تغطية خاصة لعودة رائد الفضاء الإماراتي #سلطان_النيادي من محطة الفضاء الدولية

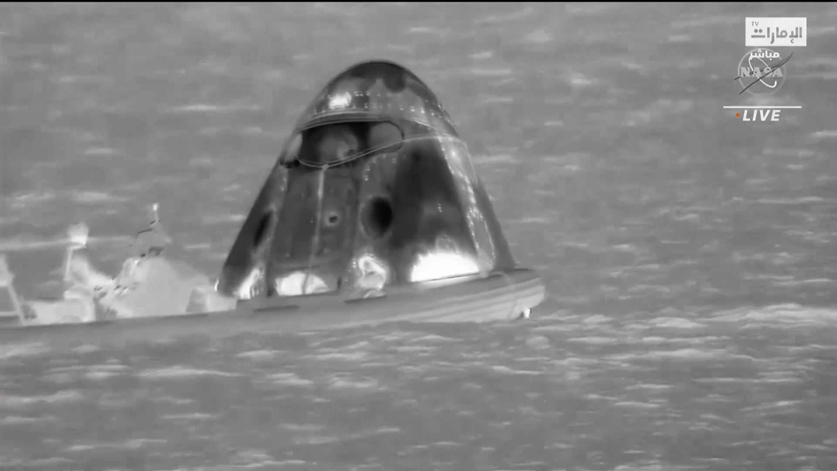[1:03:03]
الحبال أو الأسلاك كما ذكرنا لتثبيت المركبة وللمساعدة في رفعها من المياه لوضعها على ظهر سفينة الاستعادة ميغن نرى مدى قرب الزورق من المركبة ونرى كيف أن أعضاء فريق الاستعادة يجهزون المركبة لعملية الرفع ويتم إجراء أيضا الفحوصات اللازمة نحصل الآن على صورة أفضل حيث أن الكاميرات على متن سفينة الاستعادة تعطينا صورة أقرب هذه
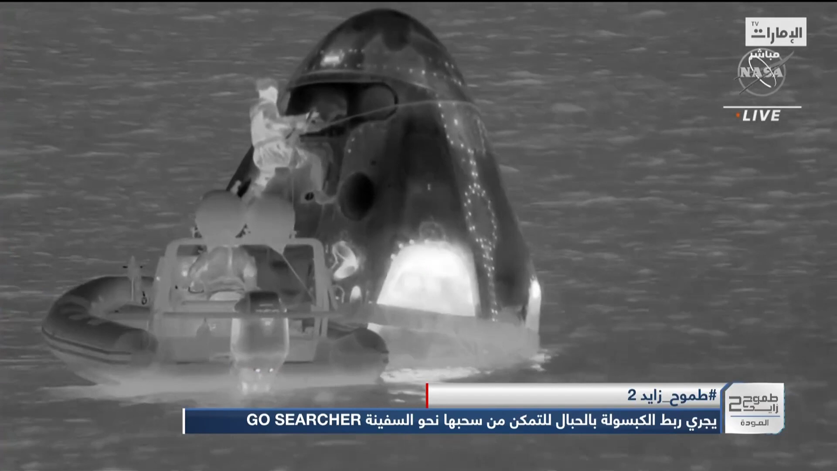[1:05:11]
يمكنكم أن تروا هنا كابسولة دراجون أثناء ربط الحبال على المركبة ليتم رفعها ترون بعض الدوائر الصغيرة في المركبة لقد كانت المظلات موجودة أو مثبتة في هذه الدوائر